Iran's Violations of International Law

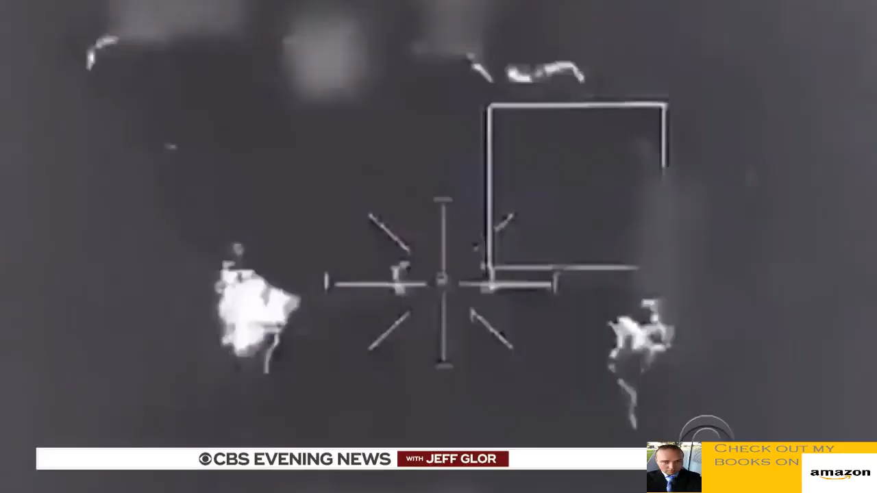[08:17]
it was a recon drone or maybe even a bombing mission iran still